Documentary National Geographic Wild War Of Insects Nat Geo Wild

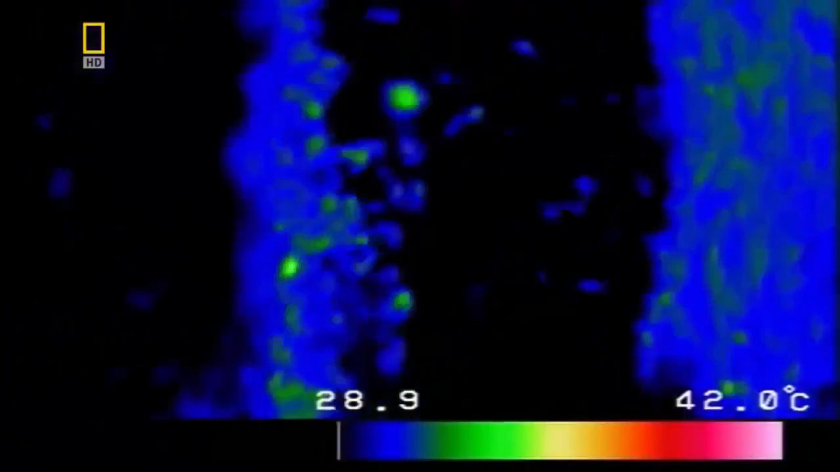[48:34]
On screen: scale top 42.0°C
The bees can stand temperatures up to 50 degrees.
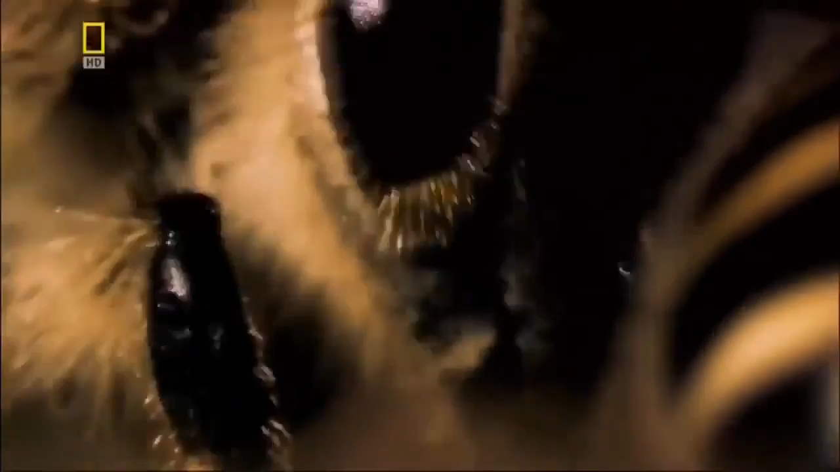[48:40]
The hornet can only survive to 46. The temperature of the core, 47 degrees.
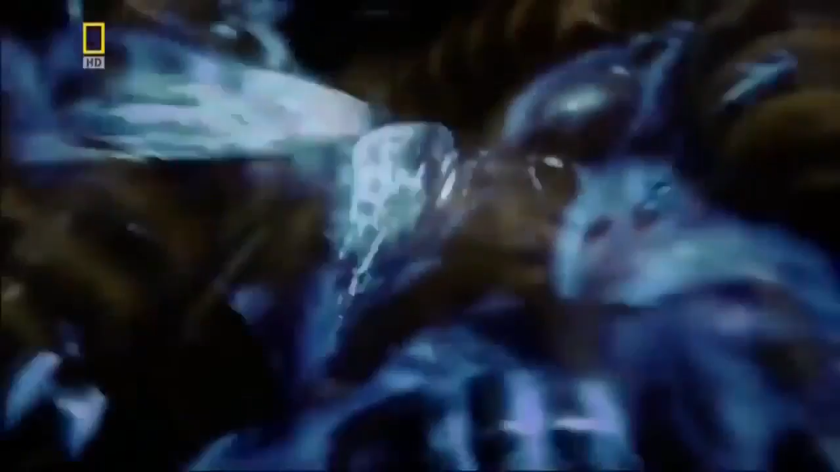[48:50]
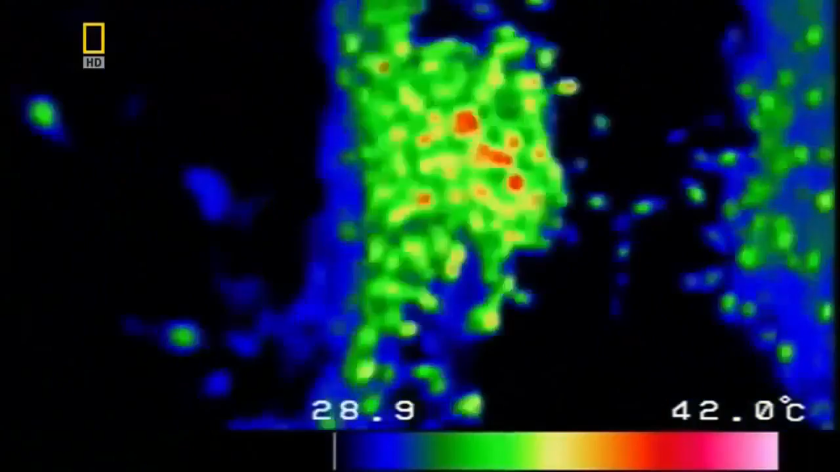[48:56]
On screen: scale top 42.0°C
For 20 minutes, the squirming orb presses onto its prey.